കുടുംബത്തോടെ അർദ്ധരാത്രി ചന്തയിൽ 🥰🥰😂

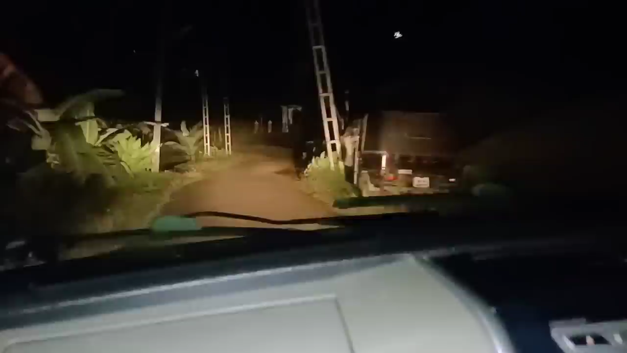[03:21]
നമ്മളിപ്പോ അള്ളങ്ക കാട്ടിലോട്ട് പോയിക്കൊണ്ടിരിക്കണേ. ആന പുലി മുതലായ ഒന്നും ഇല്ലാത്ത നമ്മുടെ അള്ളങ്ക കണ്ടു, ഏതോ ഒരു വണ്ടി വരുന്നുണ്ടല്ലോ. അവർക്ക് തിരിക്കാൻ